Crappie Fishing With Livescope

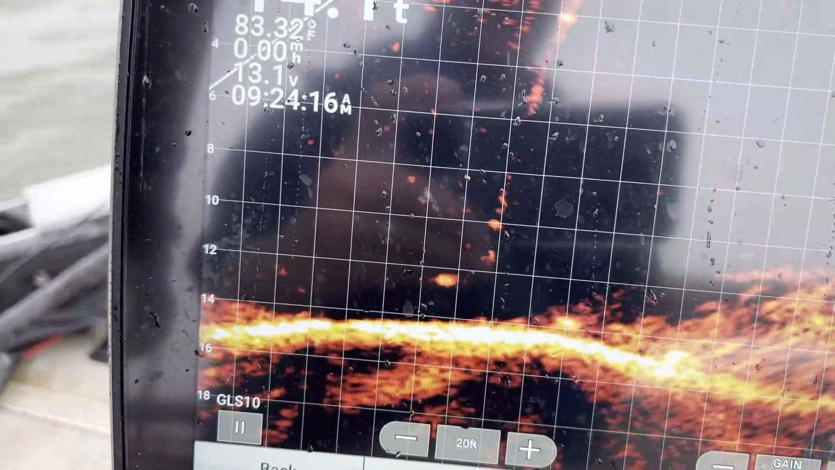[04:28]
On screen: speed 0.00 mph
Oh, he hit it. I can feel that. Start lifting it up. See him follow it.